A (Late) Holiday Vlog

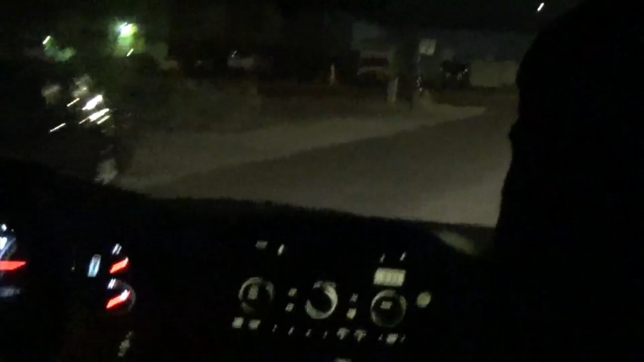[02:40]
Well, we need to turn the fan. It's not so much the heat, it's the fan. Alright, there's a stop sign. There's nobody behind us.
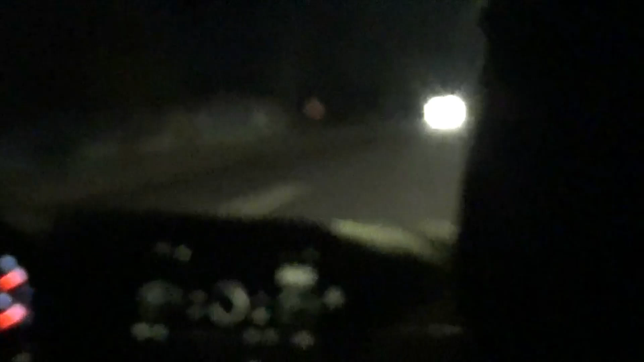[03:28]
My bra is pinching my back. So this camera is supposed to be able to see in the dark. Apparently, like, have better recording in dark environments. It just goes really blurry when that's on. I don't know why.
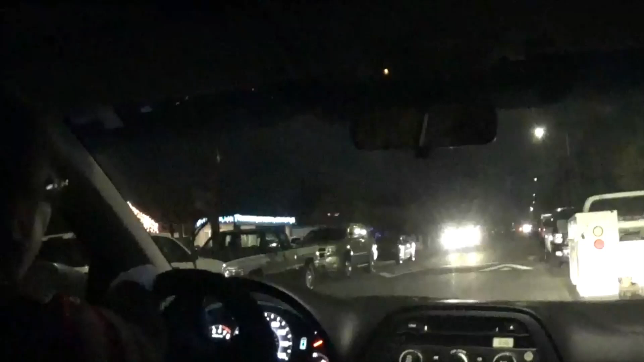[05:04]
Only in Arizona. Come on, people. You can get through here. Unless that's their house. I was trying to get some of the fireworks on camera, but...
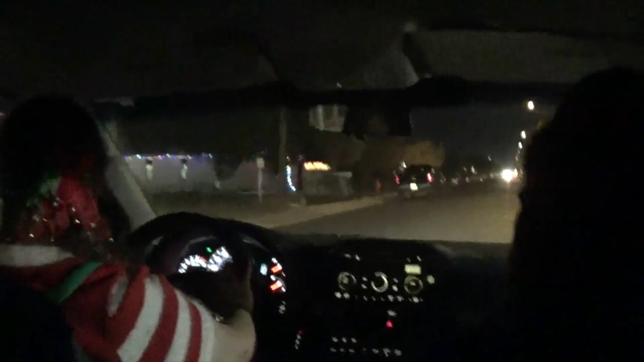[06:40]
I want to know what this is. What? I want to know what that building is. Is that a church? Look how many lights are on that tree.
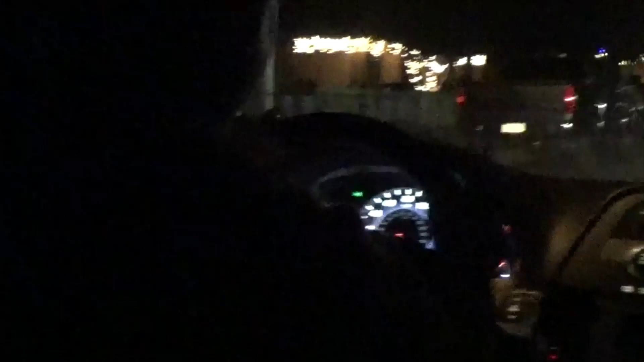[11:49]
See, I like the kind of bluey looking lights. Like they were waiting for me to come through. Or maybe they were just going slow too.
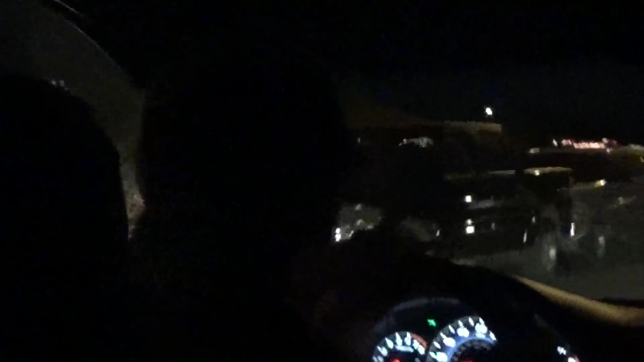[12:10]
I don't know what it is. It looks like a tire in the dark. Big hamster wheel on its side. Lovely parking job.